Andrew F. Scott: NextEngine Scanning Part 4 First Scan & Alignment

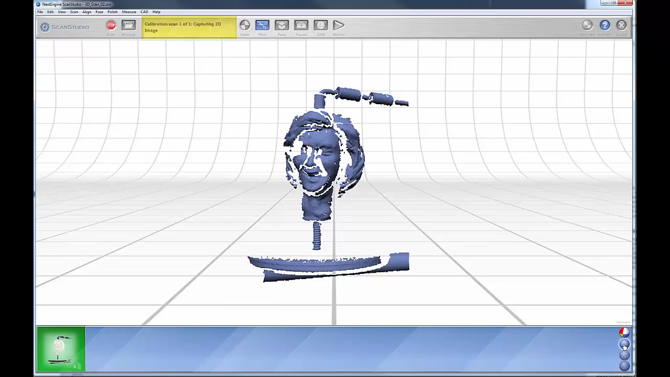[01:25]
solid mode here, you can view it as wire frame
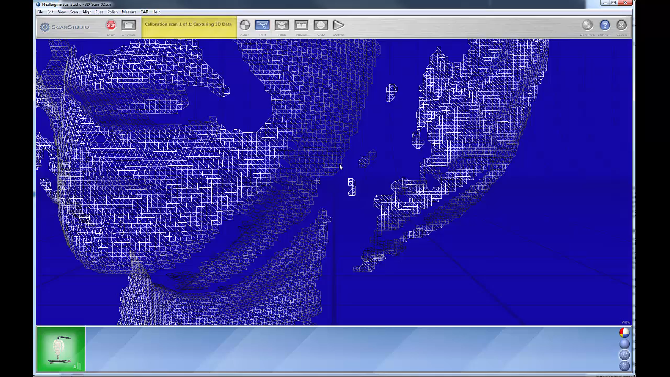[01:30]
okay, and also as a point cloud.
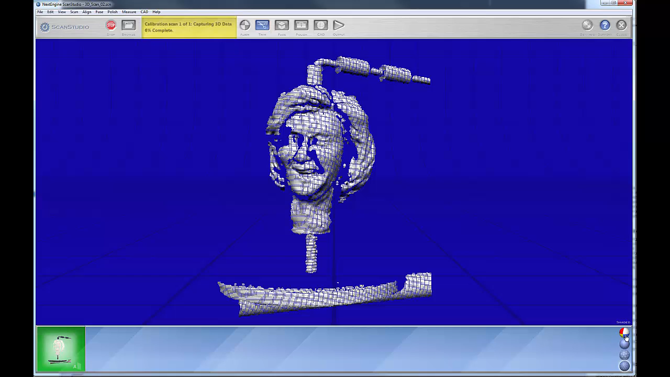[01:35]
So you can see this as it forms.
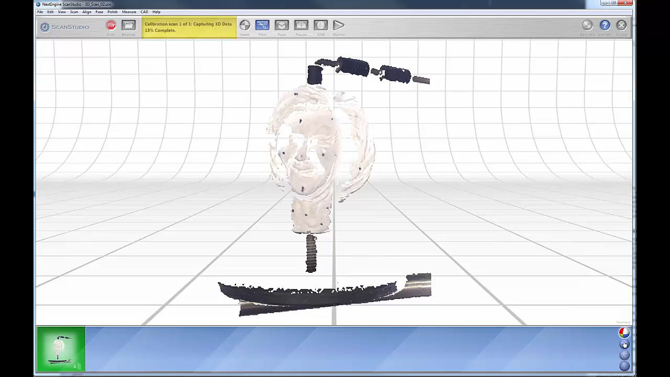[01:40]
I'm going to suspend this and I'm going to load in a file that shows
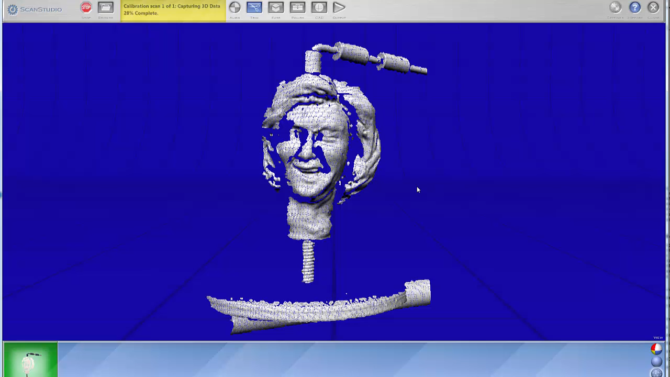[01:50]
the completed sort of scan setup for the work that we are doing. Okay, this is a completed scan project.
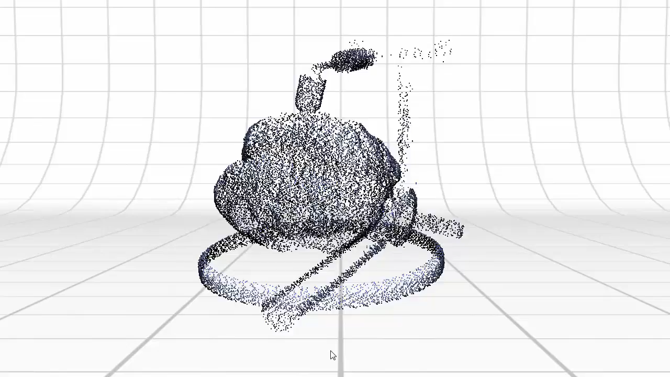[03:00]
And you notice that in this family I turn it over on its side and we can still see some of the
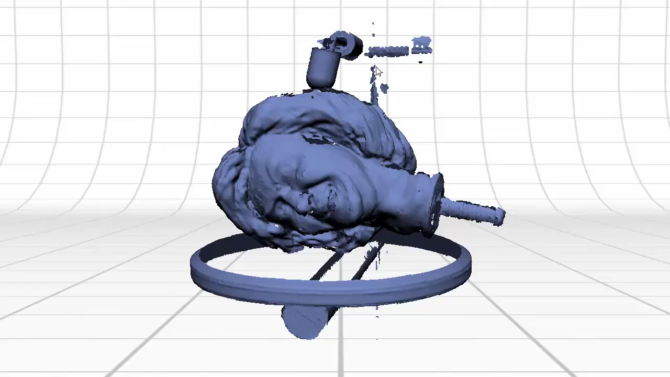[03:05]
some of the leftover information from the scanning process.
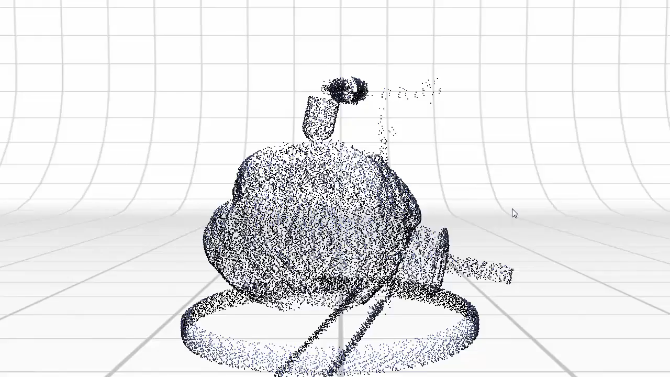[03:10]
When we look at this family I've already trimmed this family so that it's ready for alignment.
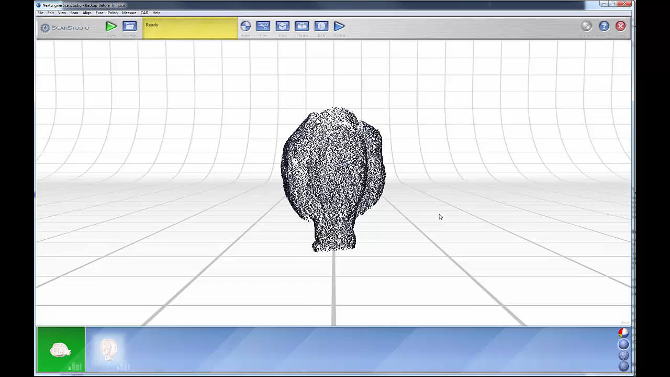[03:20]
So let's talk about aligning. Aligning is the way that we join our individual scans together.
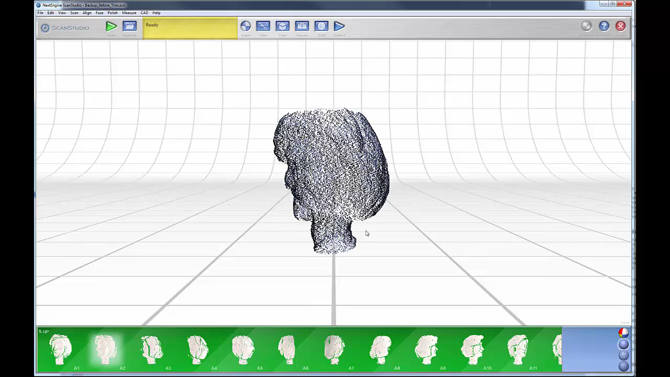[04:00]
Now, in order to perform the alignment what you generally like to do is you like to find
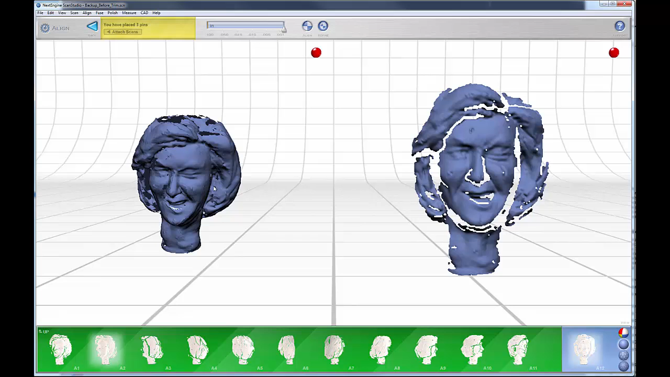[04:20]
Okay. And what we're going to do we're going to align this first within this scan family. And we need three pins in order to do that. Now this is where turning on your texture mode might be helpful. Okay.
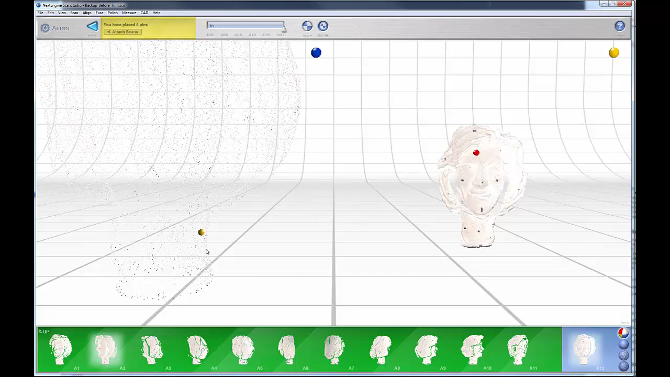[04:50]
I'm going to move that over like there. I'm going to put this one over here.